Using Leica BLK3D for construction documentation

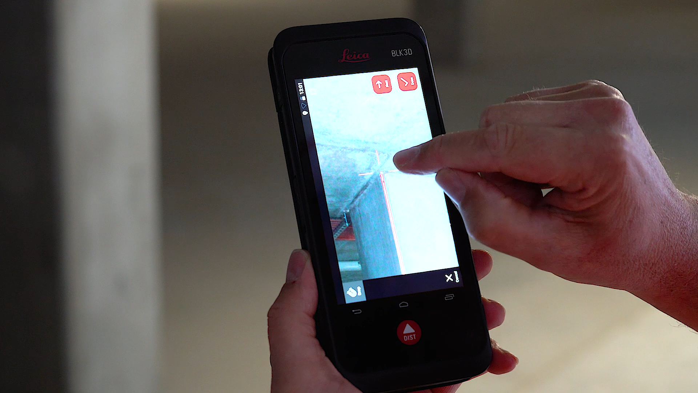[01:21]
click on our end point and then the BLK3D's got some smarts where it actually tries to identify the corner. I can go to the bottom point and we can see that it's picked that and picked that and that's our measurement.